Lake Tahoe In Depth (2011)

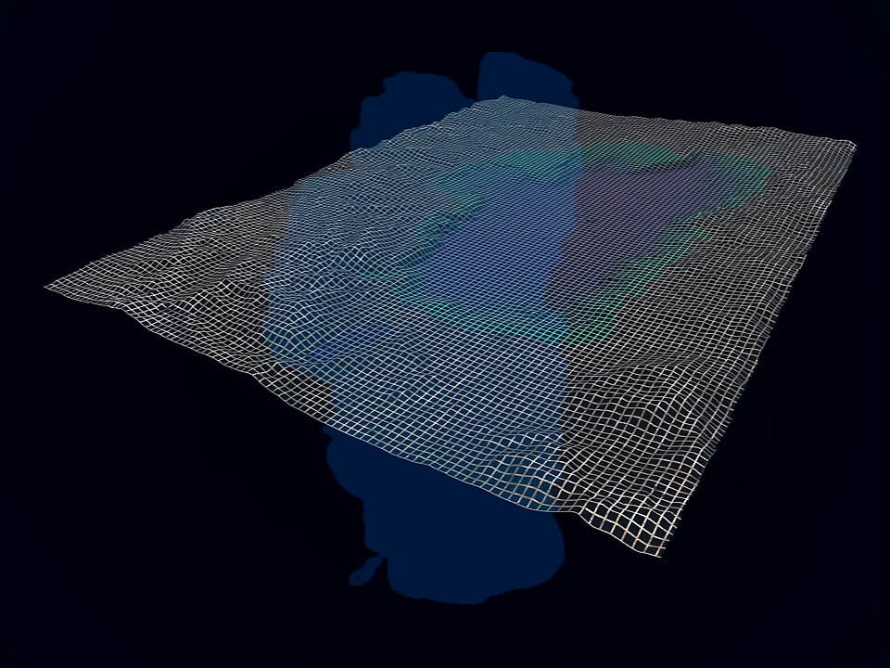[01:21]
The vertical scale is exaggerated so that features can be seen more easily.
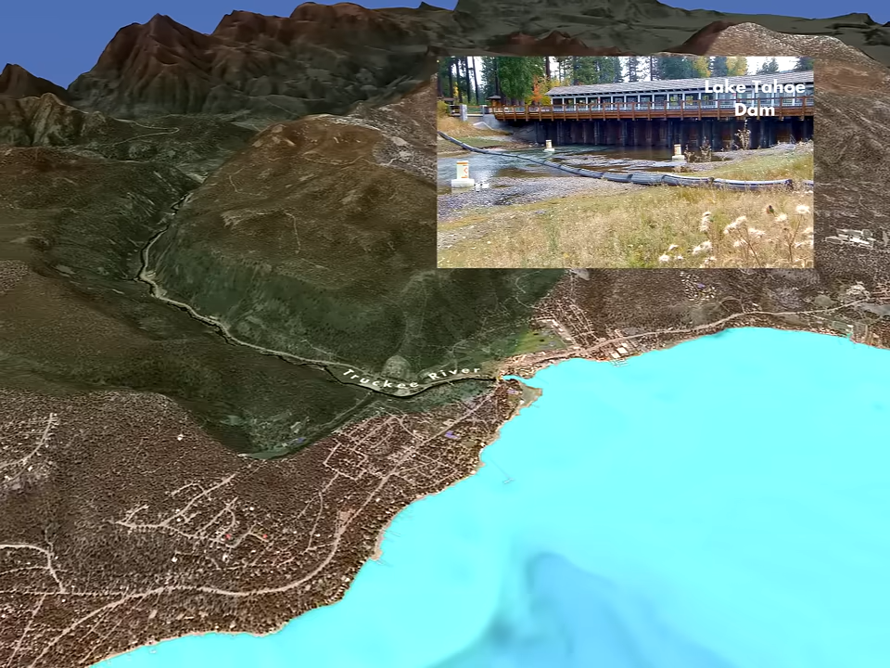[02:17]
In drought years, the lake level falls lower than the natural rim and no water flows into
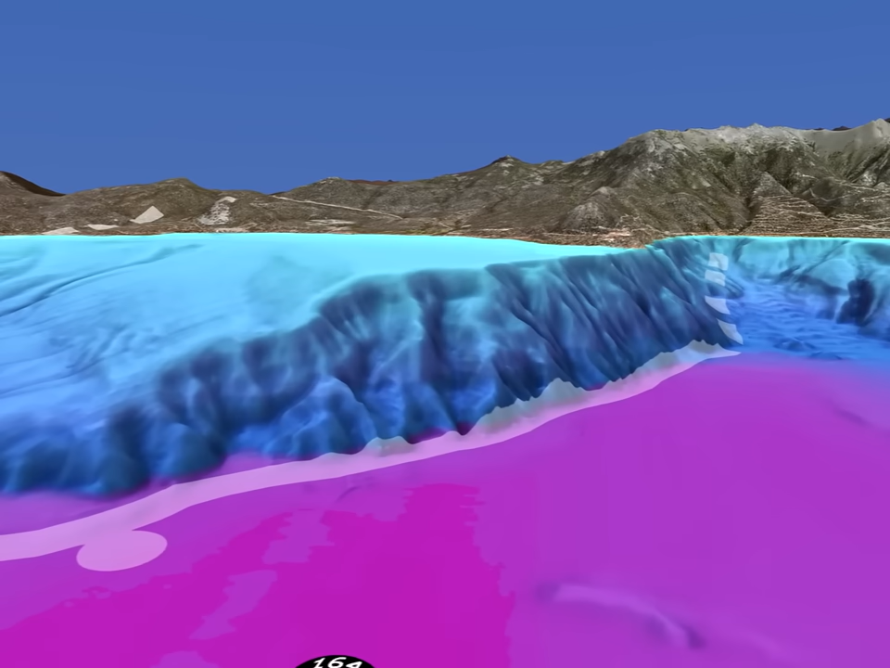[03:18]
Imagine swimming over this edge and looking down into darkness.
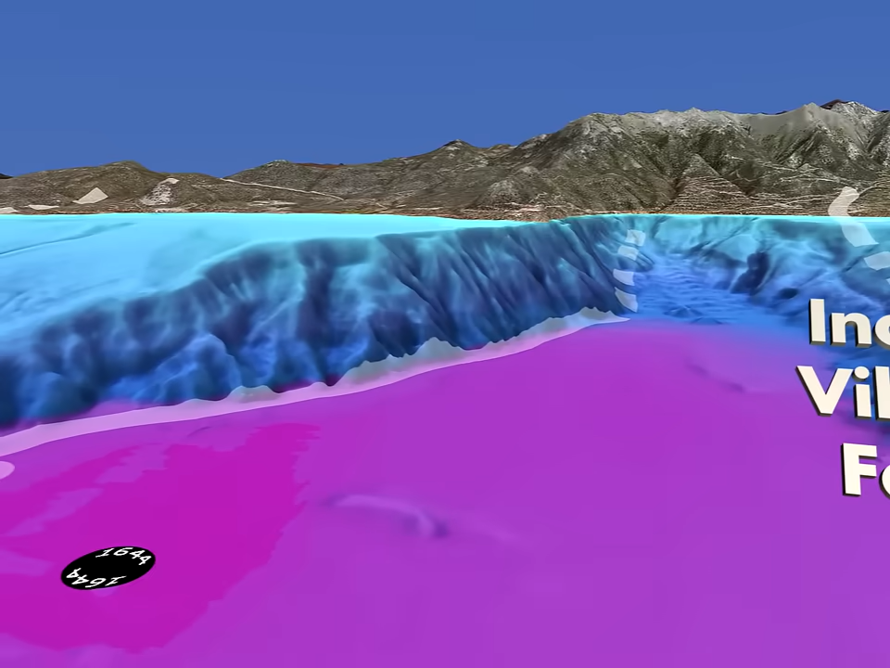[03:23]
The incline village fault extends from the land to the depths of the lake. Scientists use sound waves to measure sediment layers.
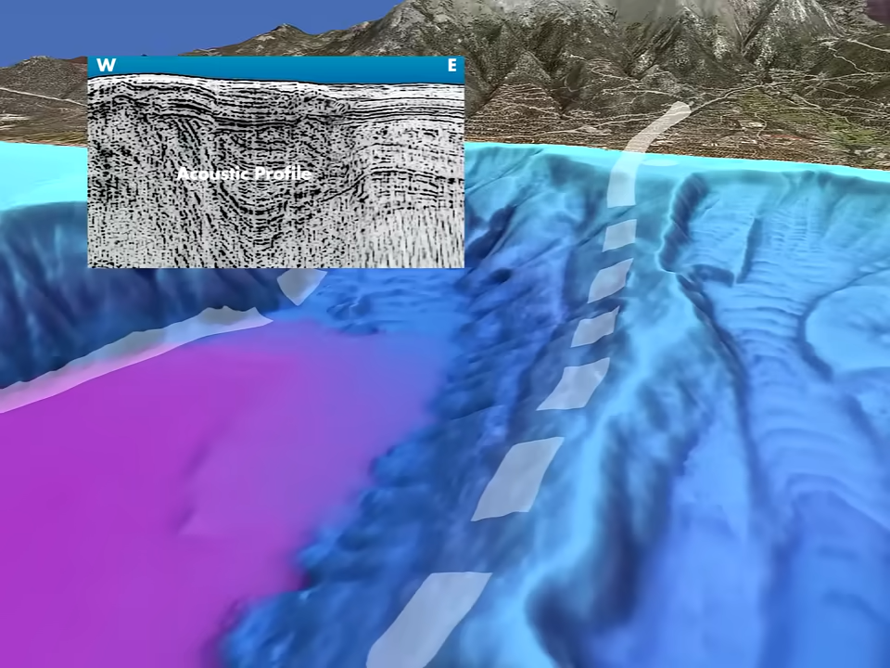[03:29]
The east side of the fault, on the right, has slipped downward. The last big earthquake here was about 500 years ago.
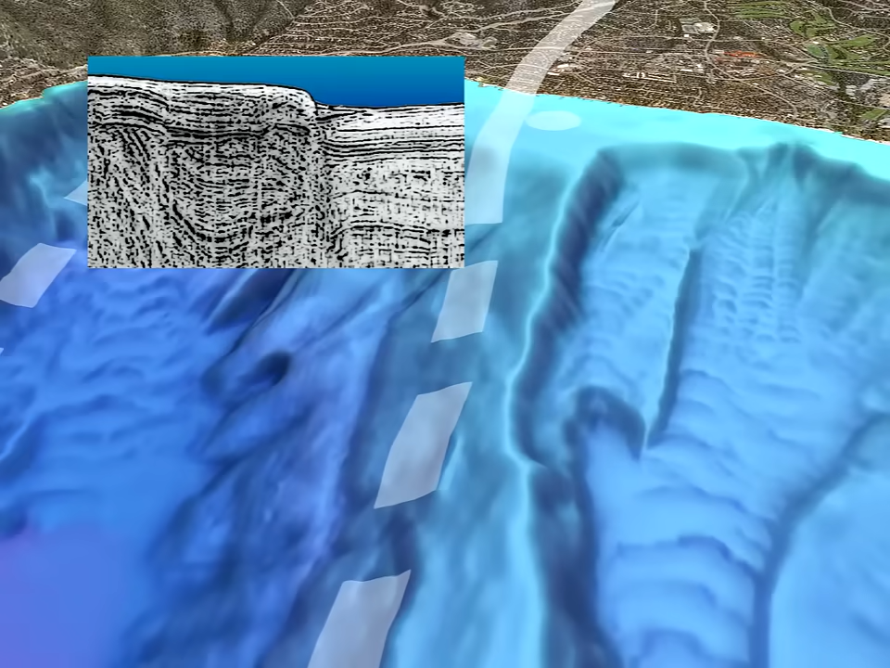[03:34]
The Tahoe Center for Environmental Sciences is less than 2 miles from the fault.
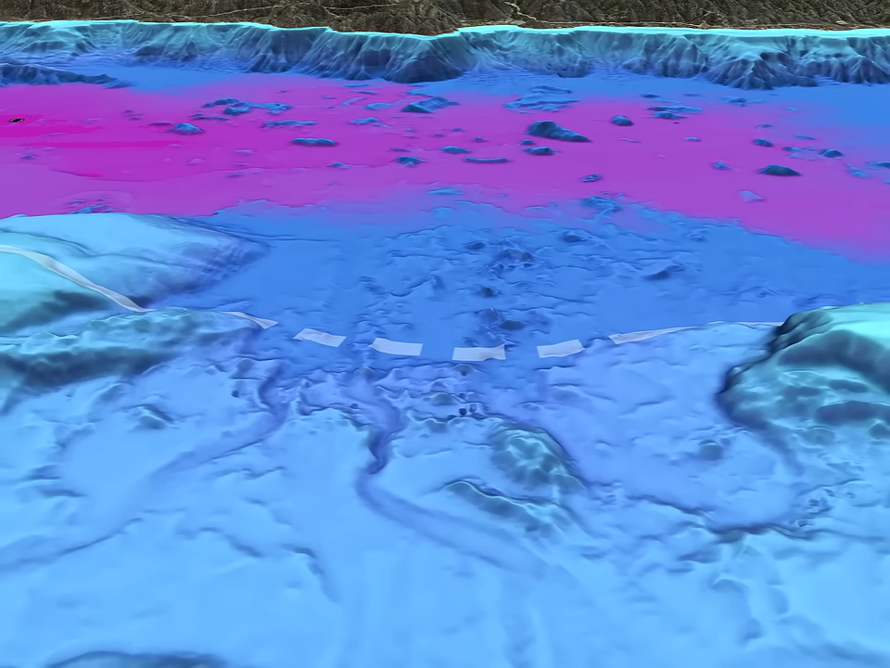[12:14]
The longest of these blocks is almost a mile long, and another block is nearly 500 feet tall.
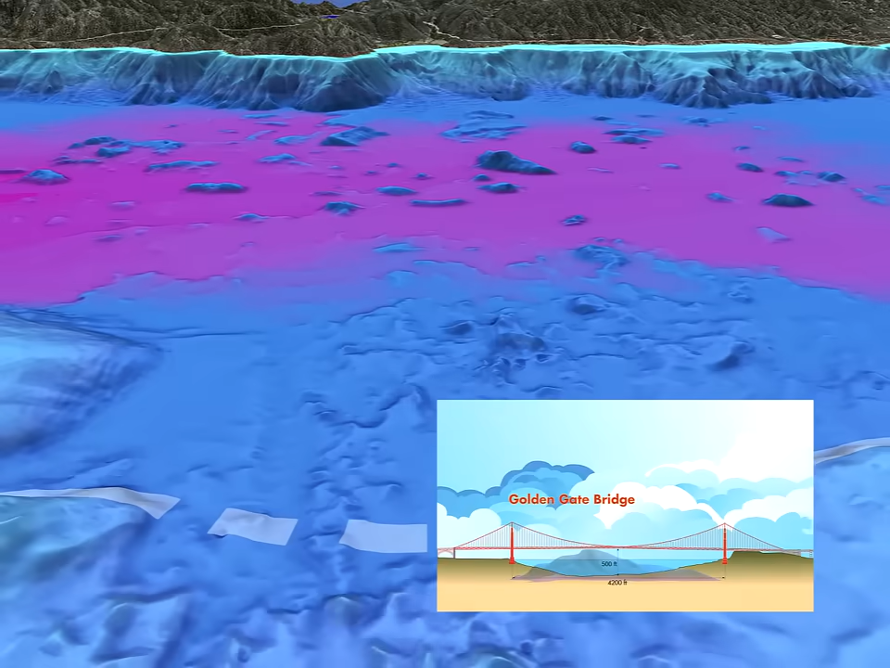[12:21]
If the dimensions of the largest blocks are compared to the dimensions of the Golden Gate Bridge, you can see that these slabs are truly gigantic. Imagine the energy released when these huge slabs of sediment hundreds of feet thick slid several miles underwater across the lake bottom.